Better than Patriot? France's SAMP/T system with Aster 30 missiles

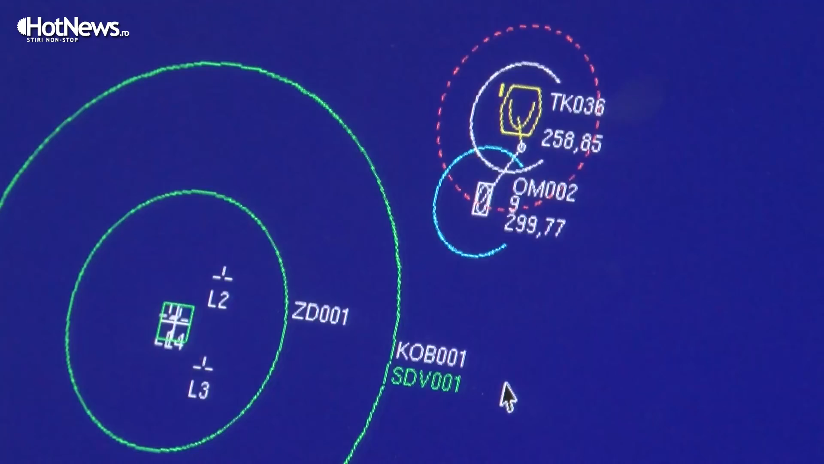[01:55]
and all these defects
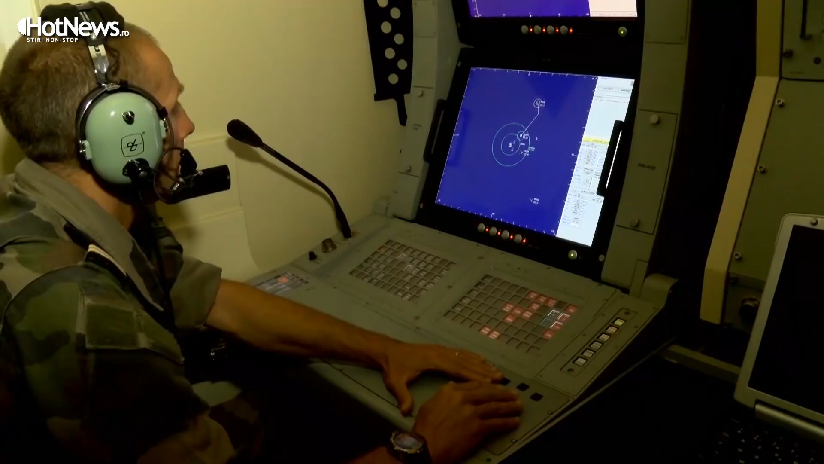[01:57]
will be in the future corrected in the US they will have in some years a 360 degree radar they will